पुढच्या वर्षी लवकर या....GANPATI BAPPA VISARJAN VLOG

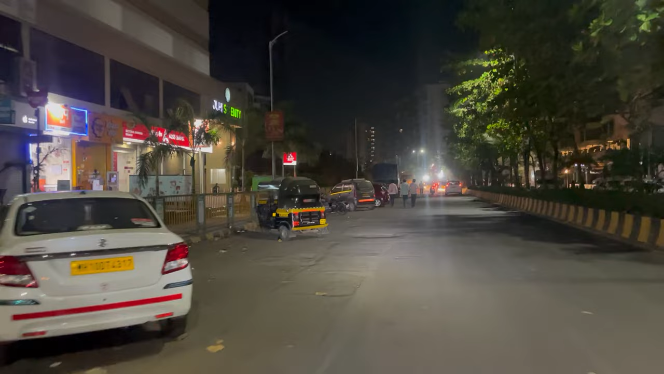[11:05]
तो अभी शूट ये कर रहा है मेरा दोस्त काटकर, और हम लोग अभी हमारा विसर्जन हुआ है। अभी हम लोग खाना पीना खा के मस्त बापा का वो एक लाश की आरती रहती है वो करके
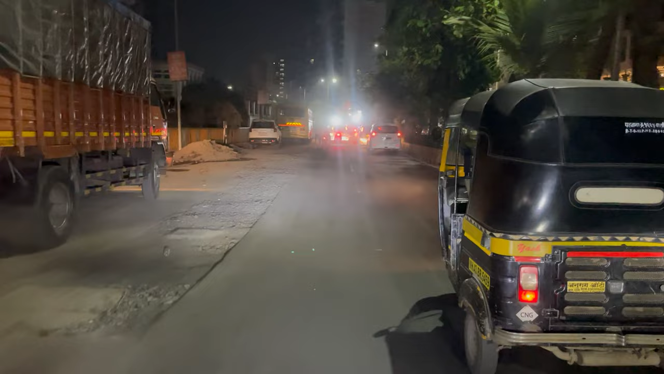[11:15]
पाठ की पूजा करके अभी यहाँ से निकले, और अभी दूसरे बापा यहाँ पे मतलब विसर्जन हो रहे तो हम लोग उनके पीछे जा रहे क्योंकि ये बापा बहुत बड़े,
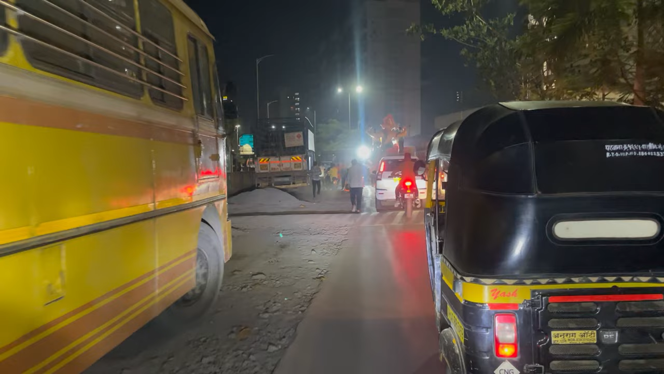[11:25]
वो देखने जा रहे कि कैसा विसर्जन करते, देखते कैसी है कैसे मूर्ति।